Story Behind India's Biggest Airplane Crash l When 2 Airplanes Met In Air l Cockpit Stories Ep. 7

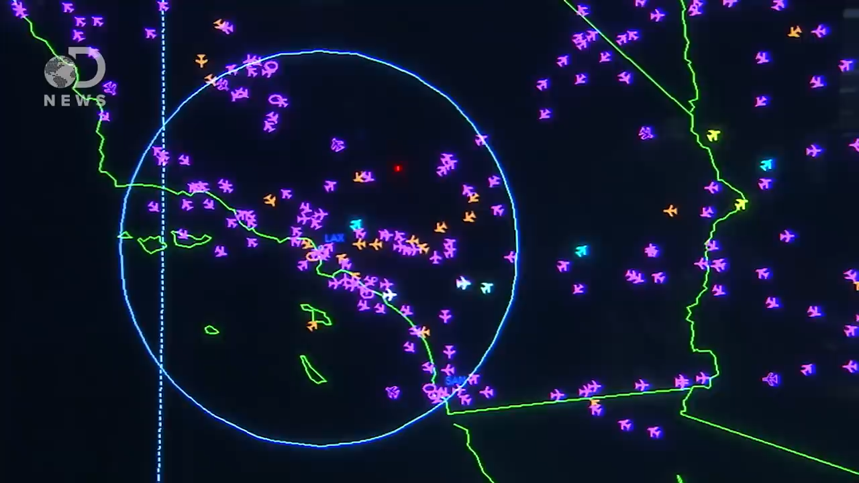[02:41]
At that time Delhi only had a primary radar. Now our primary radar is a primitive technology which provides the air traffic controller with only two things.
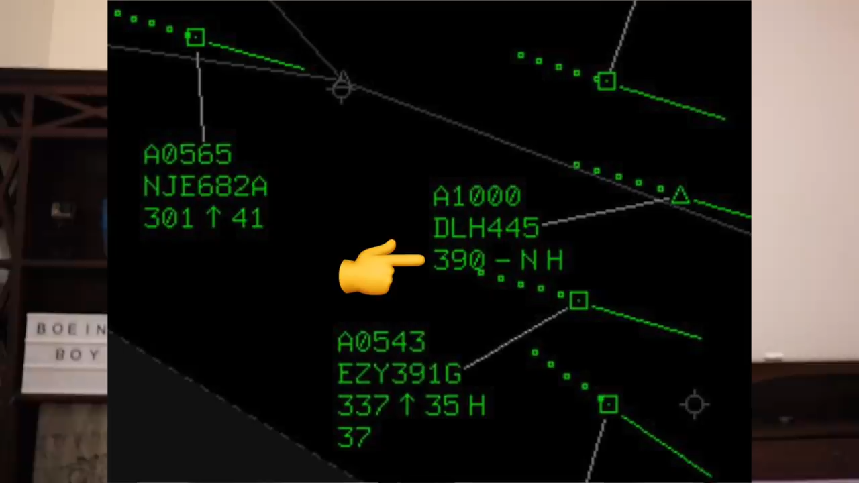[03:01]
What altitude is each particular aircraft maintaining. However at that time Delhi did not have a secondary surveillance radar.